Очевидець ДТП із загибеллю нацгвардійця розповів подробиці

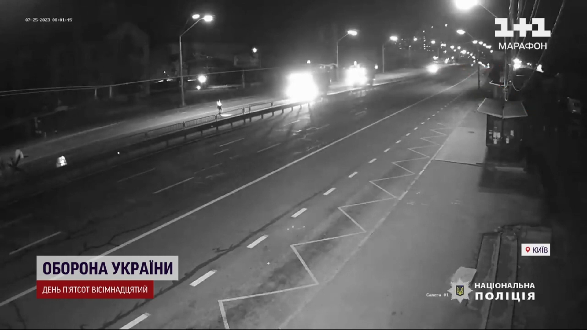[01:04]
У Темряві видно, автомобіль вже не по проспекту. Уминає військового, який чергує на дорозі. І далі іскри від їжаків, вочевидь, вдаряється у перешкоду. Знаходився на блокпосту і, звісно, подія сталася на моїх початах.